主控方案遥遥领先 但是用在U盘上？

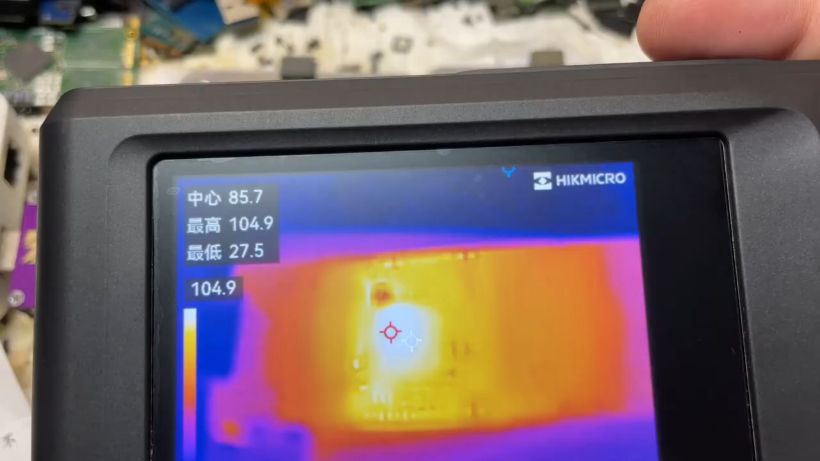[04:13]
5安的这边我用热成像看了一下是中间这里在发烫啊这个温度都有一百度了这是一个主控芯片啊难道是主控瓜了不管了先把这一个发烫最严重的地方给它拆了